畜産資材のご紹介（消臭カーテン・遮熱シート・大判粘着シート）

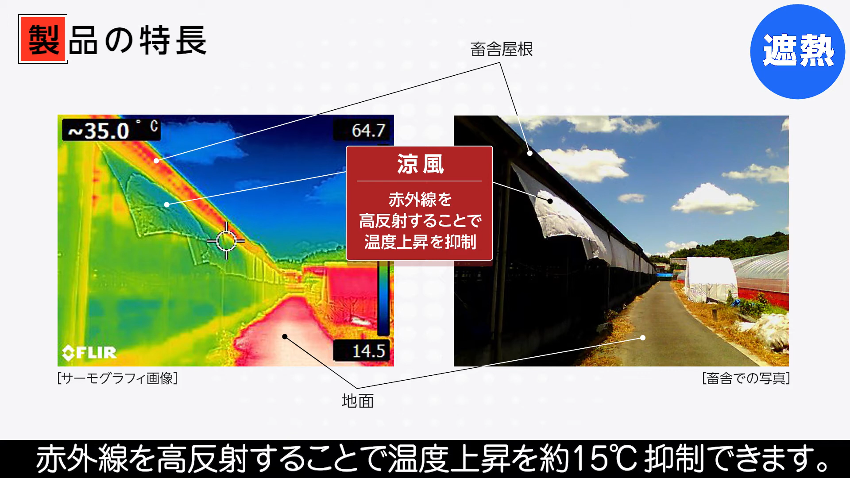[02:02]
On screen: spot 35.0°C
赤外線を高反射することで温度上昇を約15度抑制できます。また畜舎内の温度を下げることで家畜の食欲減退の防止や乳牛の搾乳量アップにつながります。